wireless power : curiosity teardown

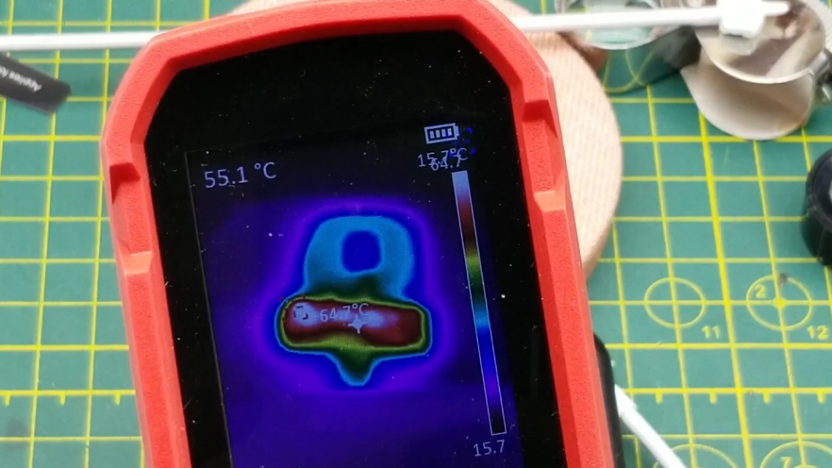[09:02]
On screen: spot 55.1°C, max 64.7°C
it looks like the entire charge circuit board is getting hot but there is definitely a hot spot over there
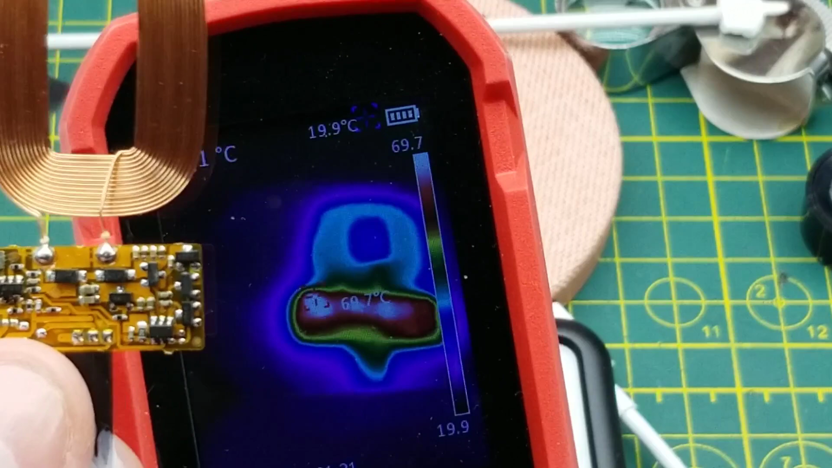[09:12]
67 degrees 66 so that's the same area where this one got toasted up in the corner there that is those two diodes they're still pretty toasty these transistors over here on this side
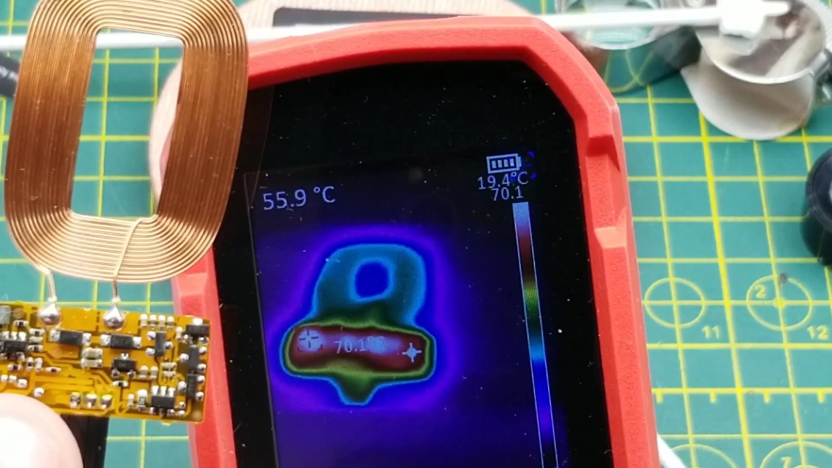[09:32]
On screen: spot 55.9°C
uh follow the crosshairs uh they're not getting hot this chip down here isn't getting hot but yeah that is where those two shock key diodes if that's what they are exist and then